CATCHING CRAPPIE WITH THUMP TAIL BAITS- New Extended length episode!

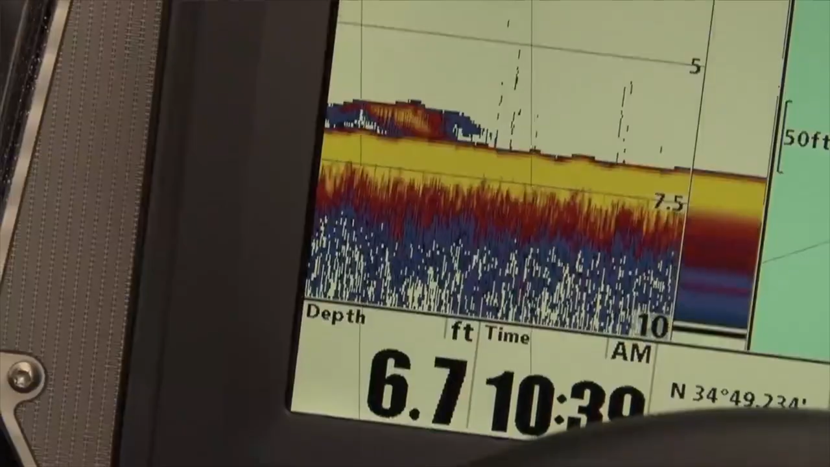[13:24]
On screen: depth 6.7 ft
Just sitting all over this flat, eh? We might catch one out of here while we're being movie stars.
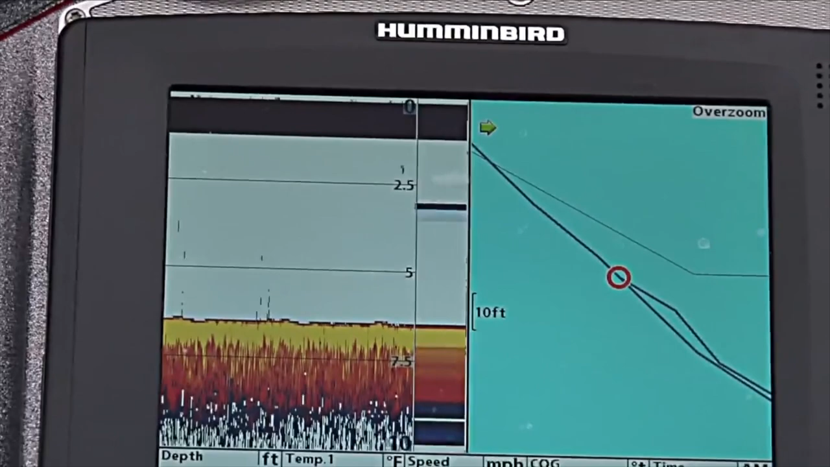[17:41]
You drop that sucker down there, you'll see if it's a stump or not. That's right. It just goes through. Because it did look like stumps. Yeah.
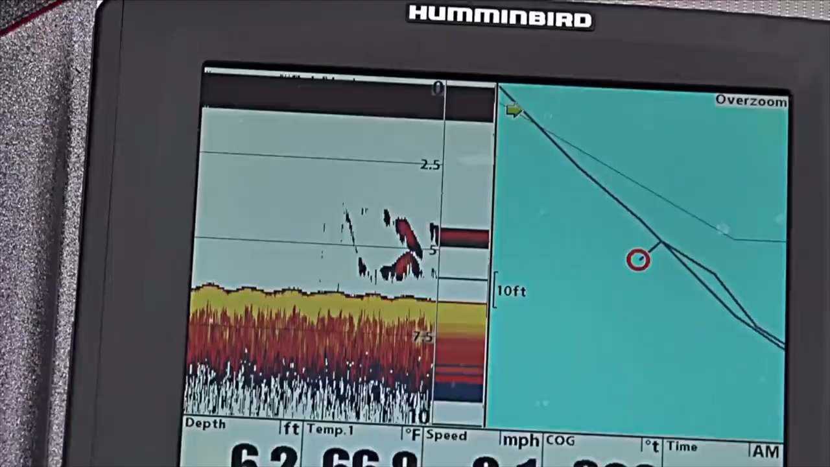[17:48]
There's a fish right there. Get ready. There's a jig. Got him. Big him. Oh, boy.
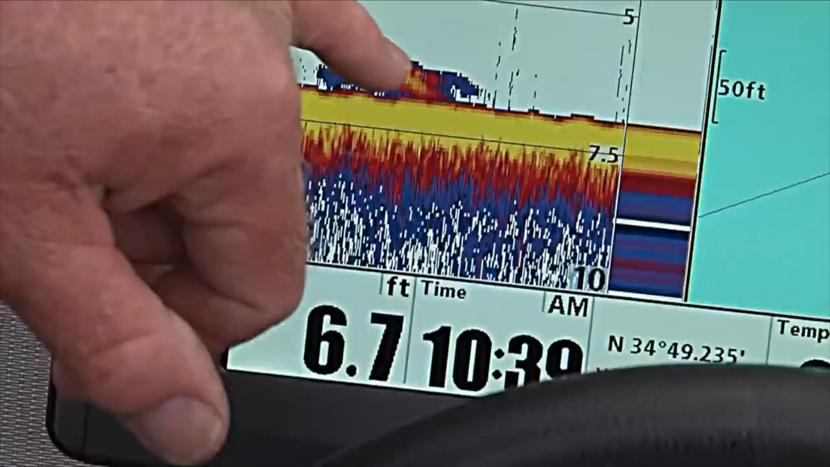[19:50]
On screen: depth 6.7 ft
These hummingbird electronics is just unbelievable now.
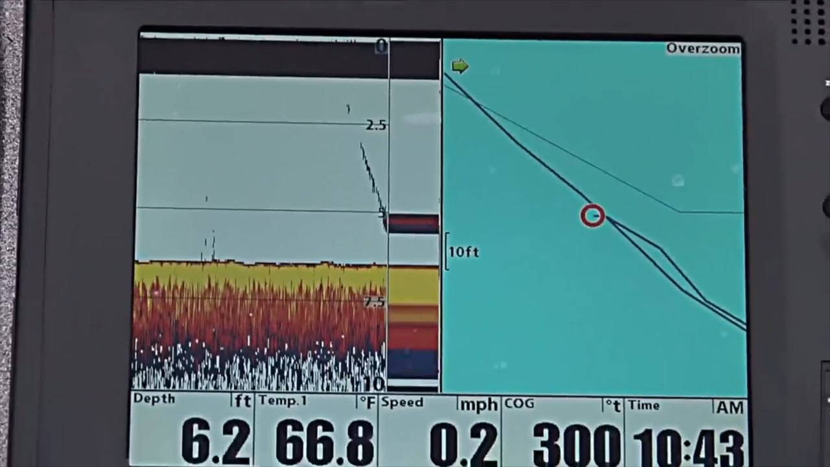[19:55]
On screen: depth 6.2 ft, water 66.8°F, speed 0.2 mph
We'd see them on the hummingbird, and drop it down straight to him and catch a fish right under the boat. There's something right there.
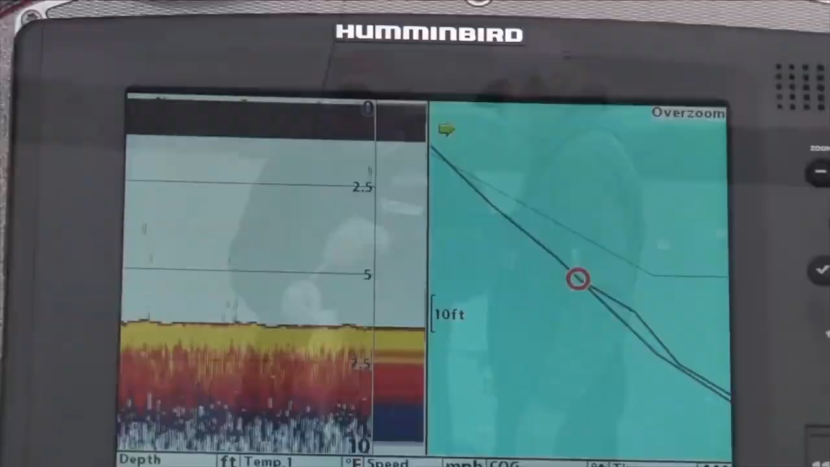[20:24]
That's my jay going up and down. When you see a fish, drop it down, hold it steady, and don't even do anything.
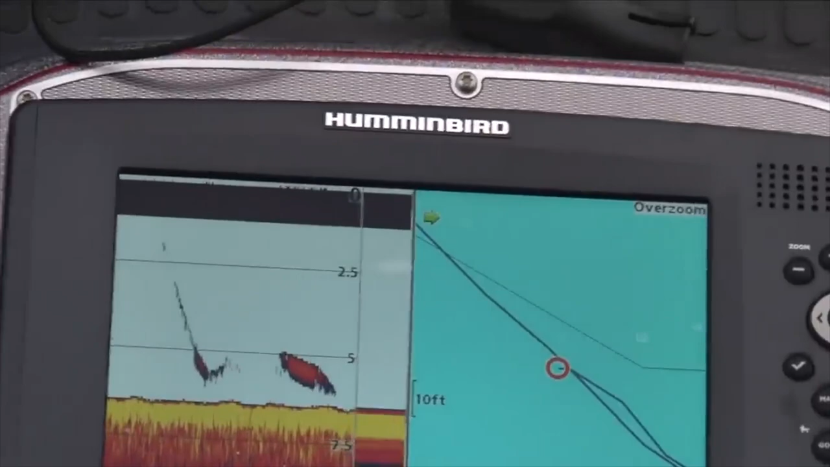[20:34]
These fish are like, they went from chasing it a bit this morning to now you've got to put it right on top of their nose,
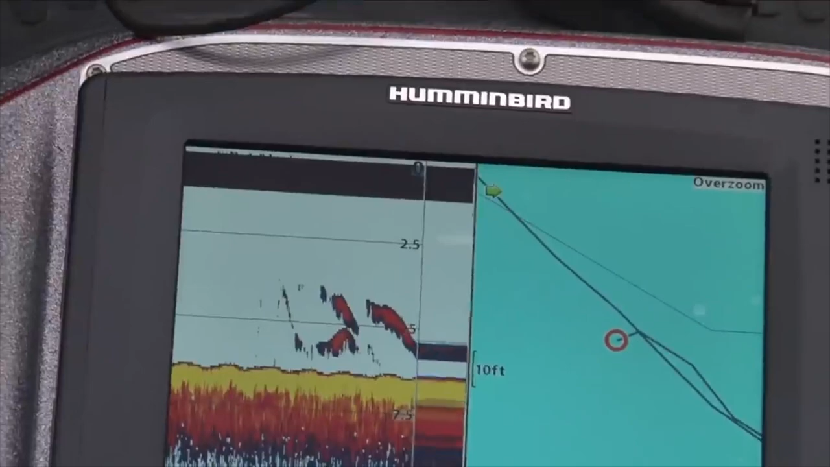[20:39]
hold it, and then it's game on. Pretty fun stuff. Catching them with the jig. Got them?
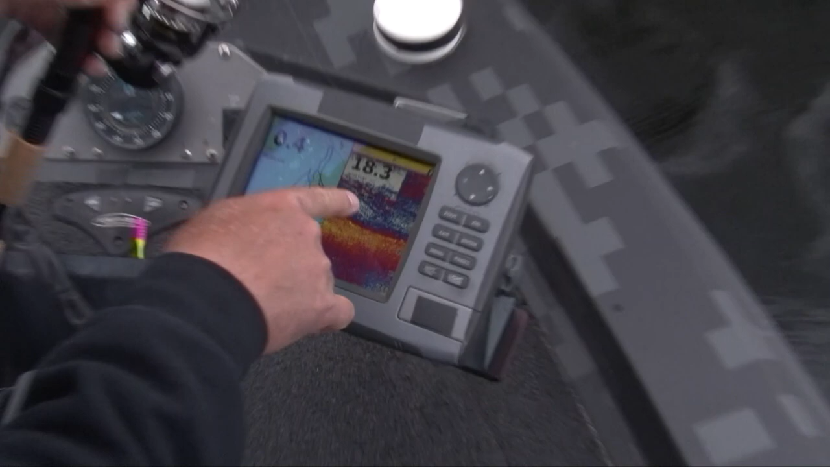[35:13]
See all those streaks? Those are all crappie right there. There's our waypoint.
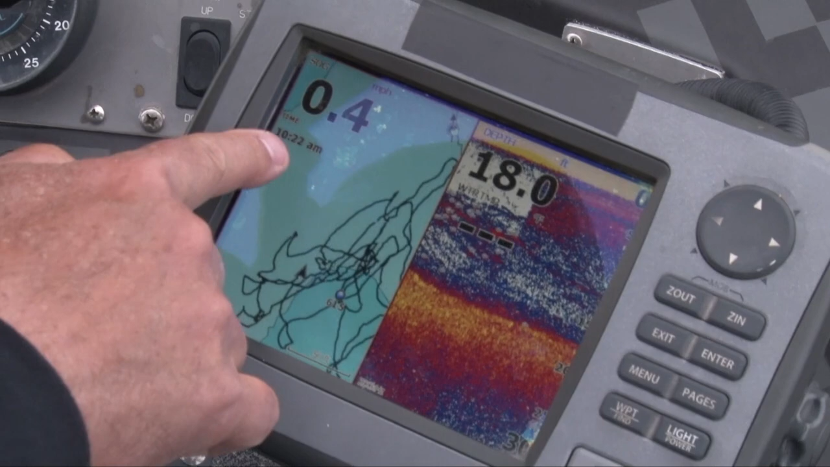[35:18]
10, 22 in the morning. Look at that. Sitting over 18 feet of water.
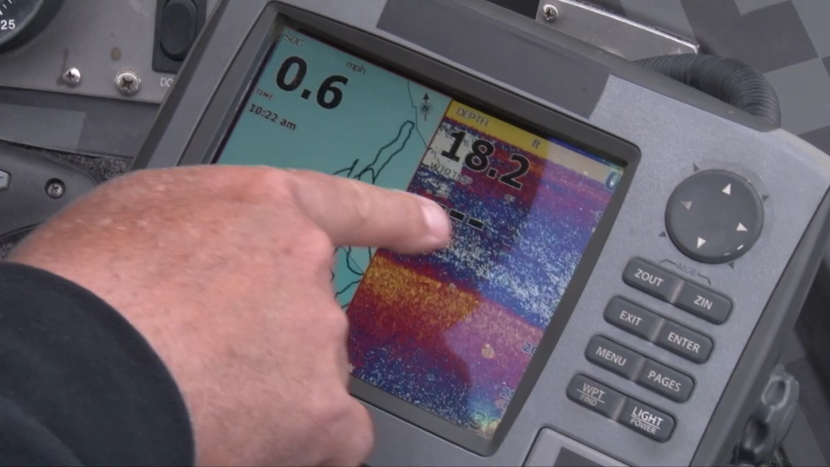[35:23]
All suspended fish right there. Here's exactly what we're doing. I'm watching for fish on the sonar. Looking for those arcs. Reel in.